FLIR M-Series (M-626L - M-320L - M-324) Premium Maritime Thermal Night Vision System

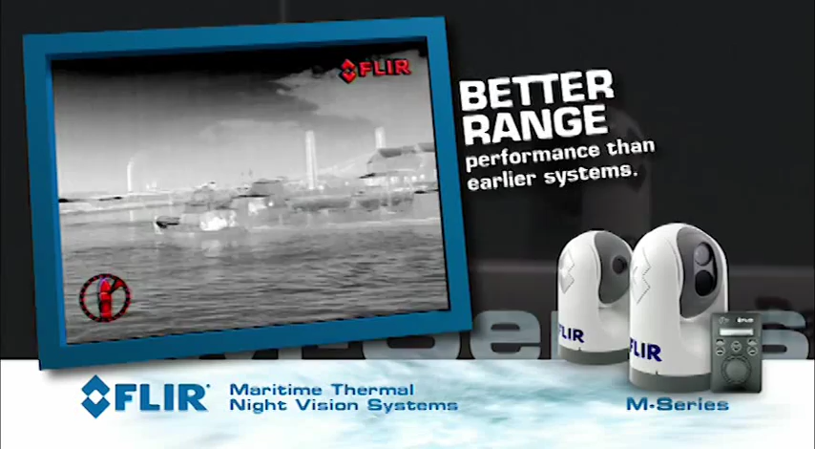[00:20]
The M-Series new high resolution thermal camera now lets you see more and see farther than ever before. The optional low light TV camera helps you see better when there's still a little ambient light around, like during twilight hours.